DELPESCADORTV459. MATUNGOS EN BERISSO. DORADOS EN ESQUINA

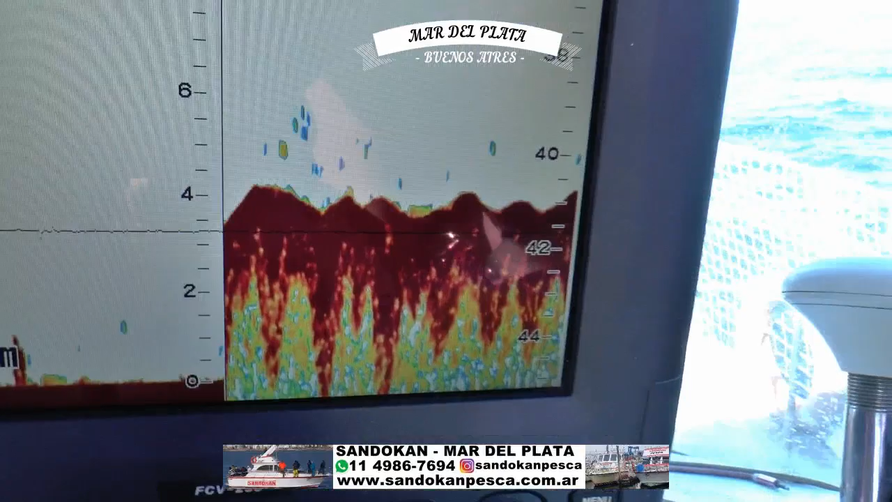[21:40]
Ahí termina de pasar, que viene a ser esto.
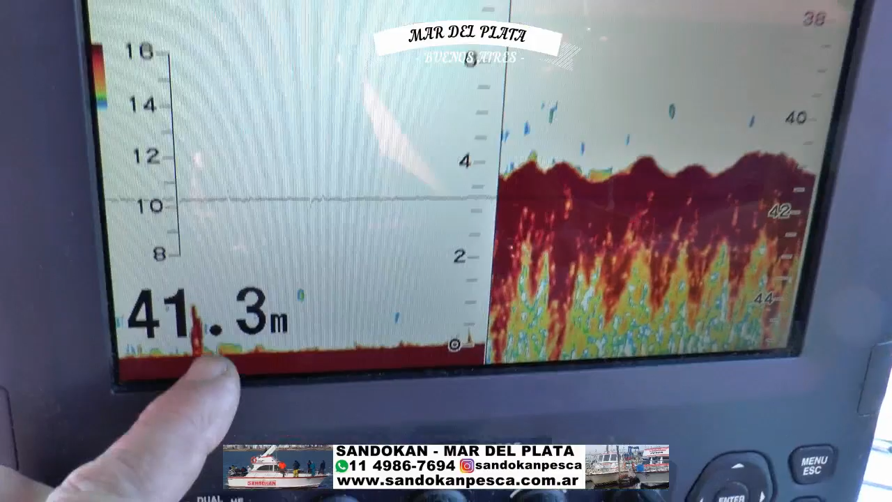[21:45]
On screen: depth 41.3 m
Y los resultados están acá atrás.